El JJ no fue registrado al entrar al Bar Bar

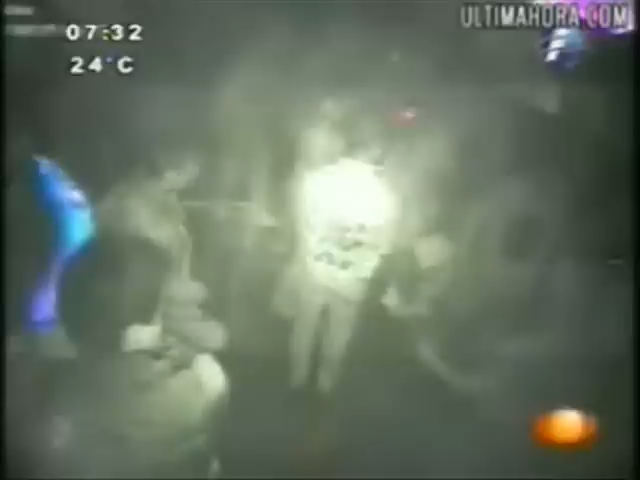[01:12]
El VAR-VAR es la 1 de la mañana con 29 minutos y 12 segundos. En esta imagen se observa como los empleados del VAR le asignan una mesa al JJ y a sus escoltas.
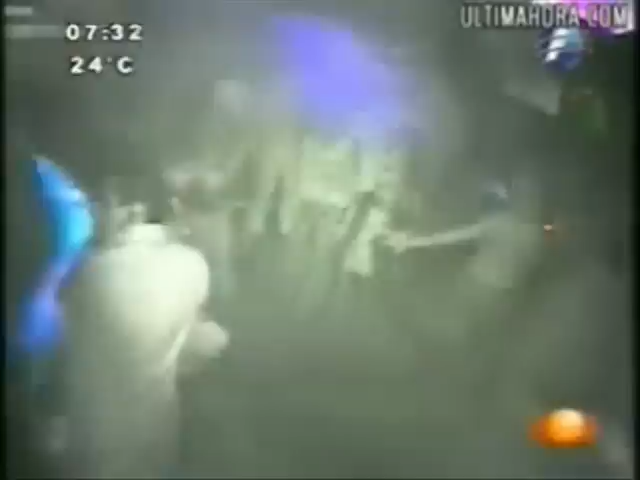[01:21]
A la 1 de la mañana con 34 minutos aparecen 3 mujeres. Son de nacionalidad cubana, las cuales ingresan al establecimiento.